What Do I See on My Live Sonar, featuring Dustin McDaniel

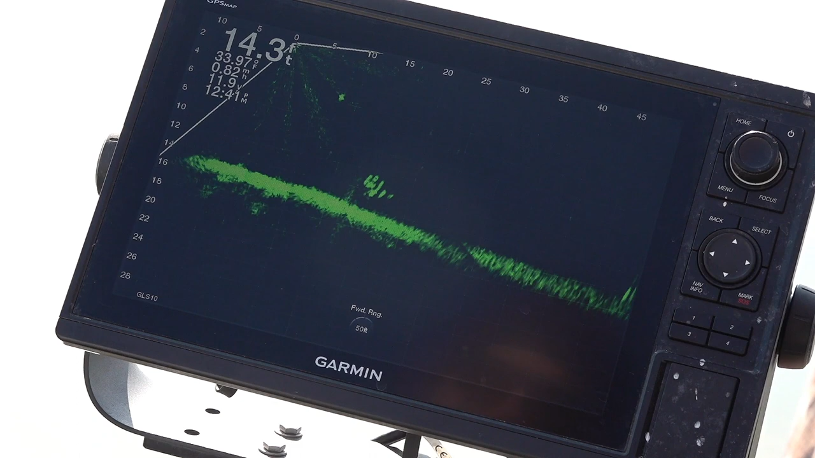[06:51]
see them ball out see them split they just scattered out so that tells you fish know the presence of the boat because I wasn't doing anything and as soon as they get within that five to ten
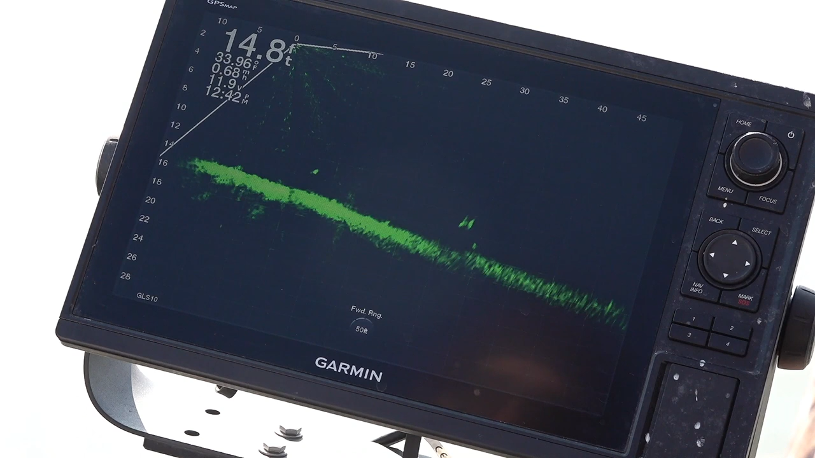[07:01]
On screen: depth 14.8 ft
foot they take off as
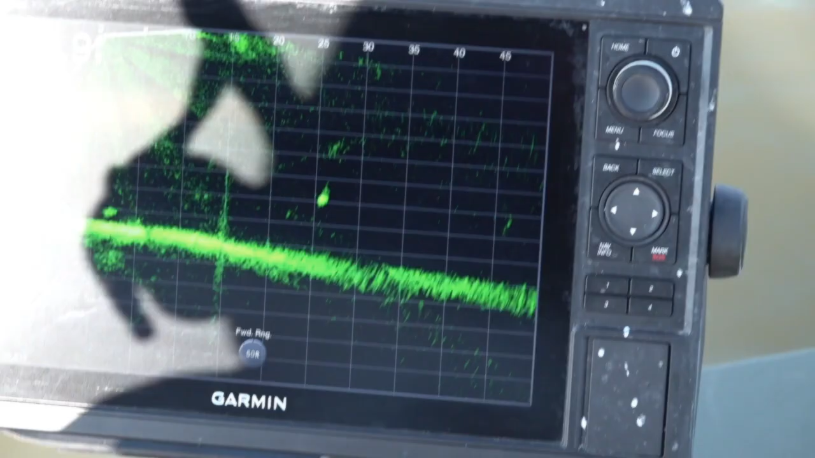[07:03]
I found the crappie here at 25 feet meaning
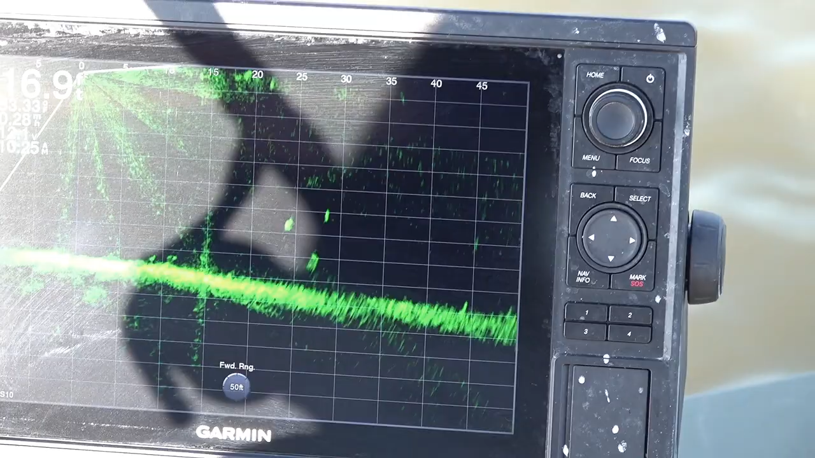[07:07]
that it's 25 feet in front of this trolling motor so as soon as I get within 20 feet or so I'm
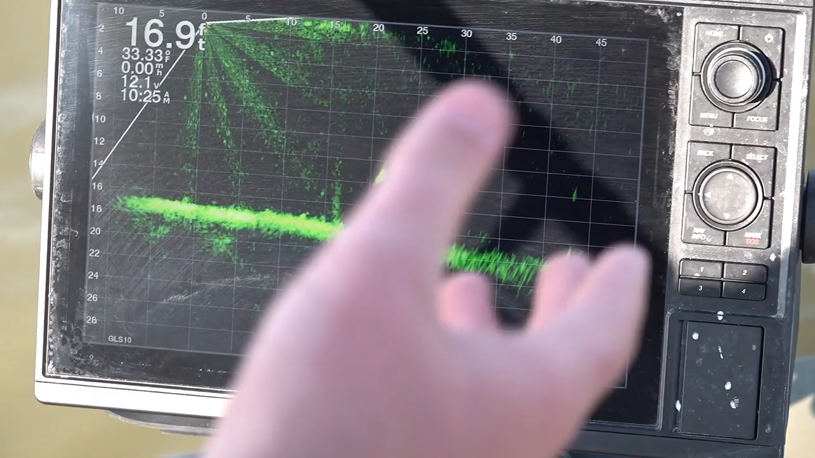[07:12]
On screen: depth 16.9 ft, water 33.33°F
gonna zoom this in to really narrow down my fish and I'm gonna get like that
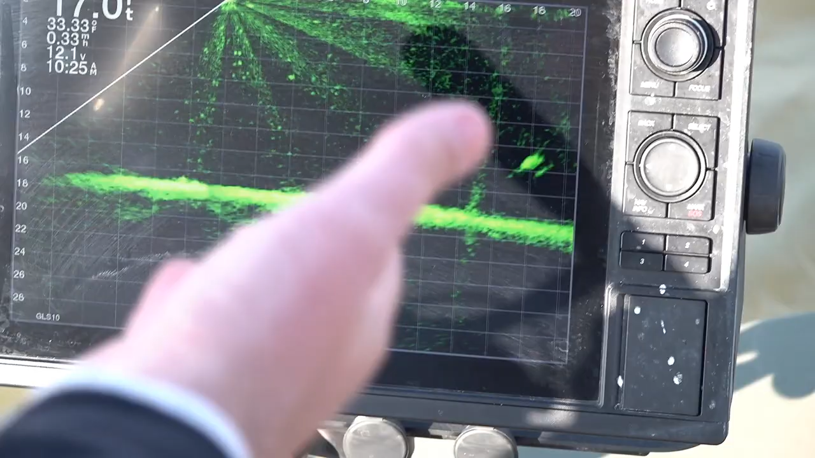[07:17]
On screen: speed 0.33 mph
right there that's how I like to present my bait because it really lets me narrow my bait on top of that fish's
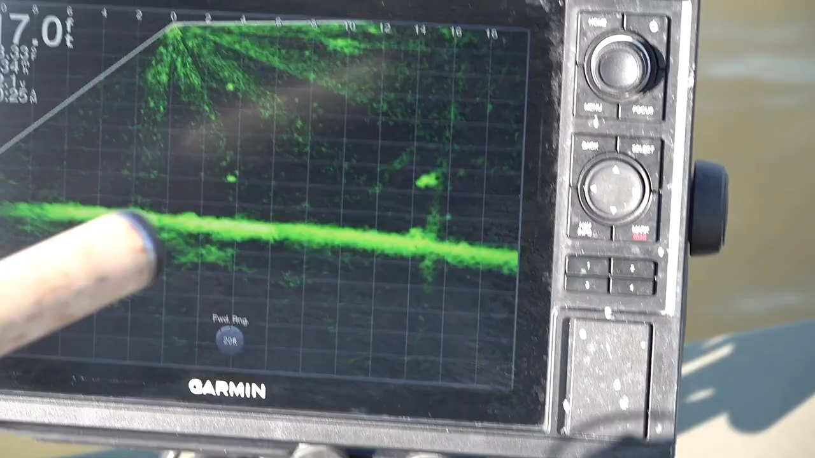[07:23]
nose so I'm still holding my transducer on that fish and I'm not seeing any any movement it's just still a doll circle sitting there kind of waiting for an opportunity at a at a shad minnow whatever
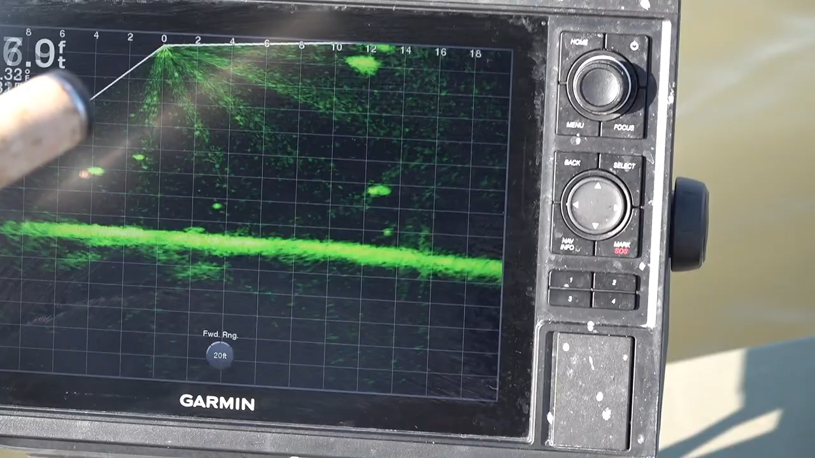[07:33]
they're wanting to chase so I'm gonna slide up here now I'm within 12 feet of that
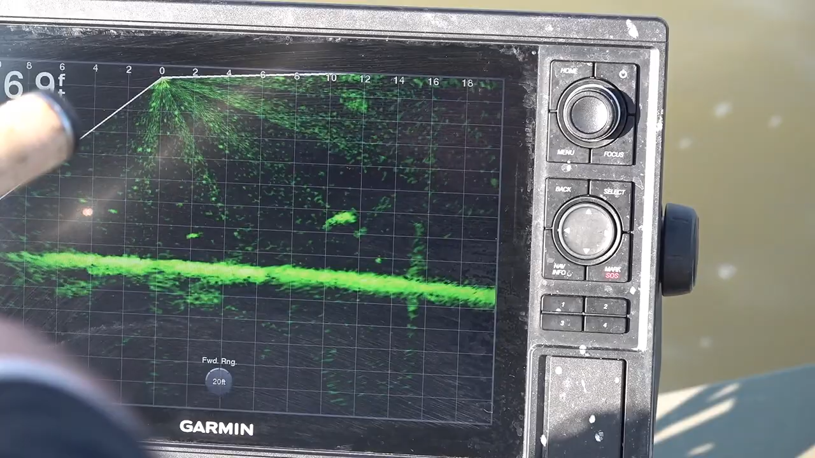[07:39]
fish I've got a 14 foot rod and I'm back a little bit so within 12 feet is a perfect drop for that fish so I'm just gonna reach it out here and drop it on that fish's nose you'll see those two dots coming down those
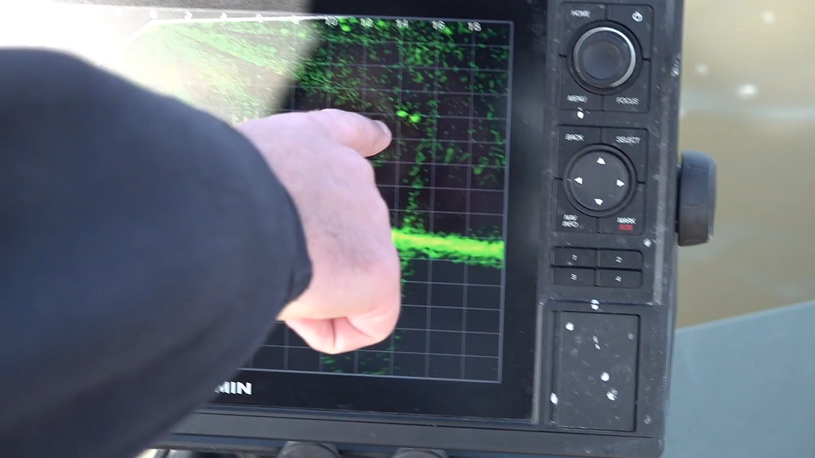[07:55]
two dots is that itty bit in that split shot above it and I'm just gonna try to really sewn in on that fish and put that bait on that fish's nose and I'm gonna follow this arrow with my tip of my rod and I'm gonna really pay attention to where that transducer is looking to really get my bait as bright as a fish if your baits as bright as a fish that means you've got it lined up just right I'm
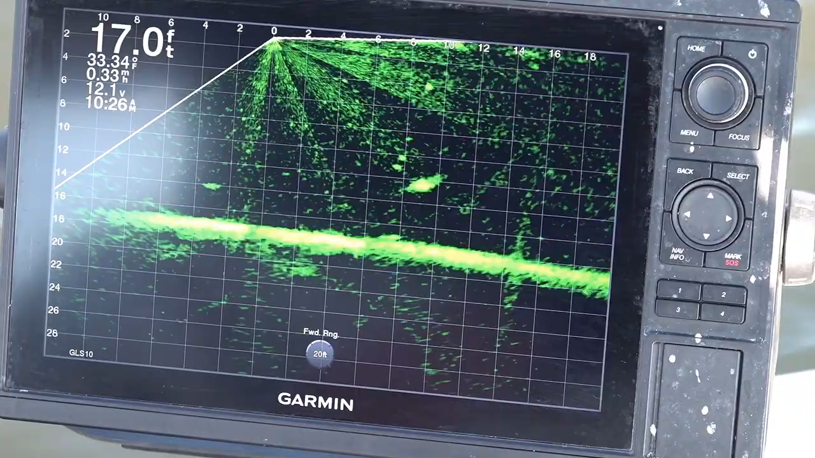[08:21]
On screen: depth 17.0 ft, water 33.34°F, speed 0.33 mph
sliding into this fish here we're about to get a reaction this wintertime these fish really don't want to move much you've got to really narrow it and put it right on their noggin I've got all around that fish but I haven't presented right the reason I know that is that fish still hasn't moved if he runs off if he chases the bait